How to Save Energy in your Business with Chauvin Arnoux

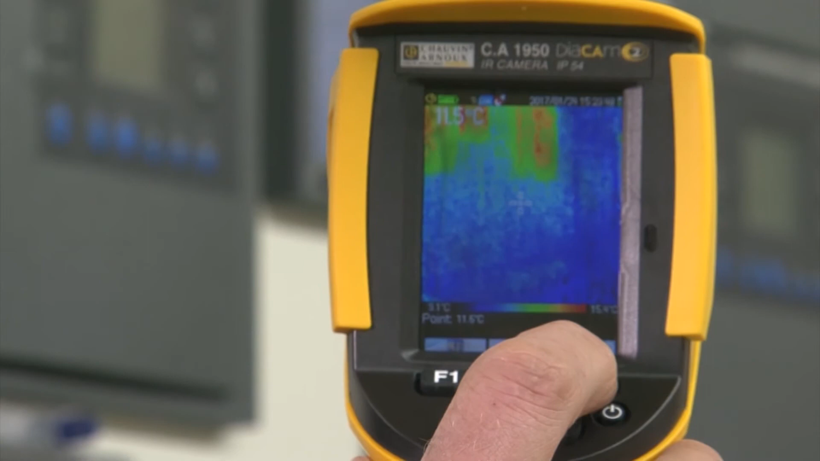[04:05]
When using the Diacam 2 to undertake a sight survey,